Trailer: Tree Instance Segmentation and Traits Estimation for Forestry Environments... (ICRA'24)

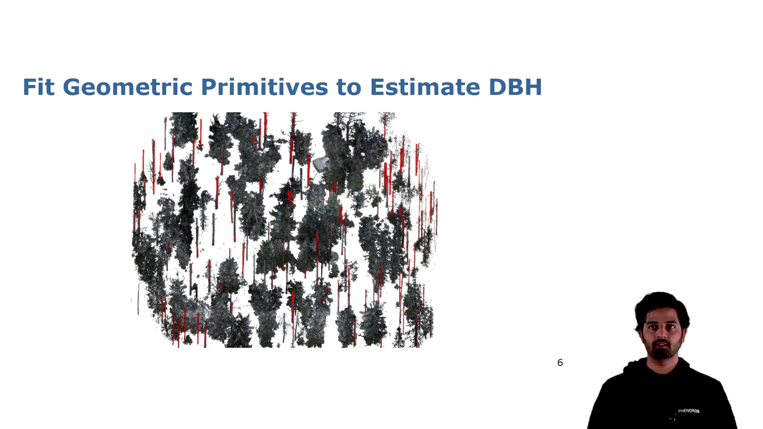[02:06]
to them to estimate the DBH that we are interested in.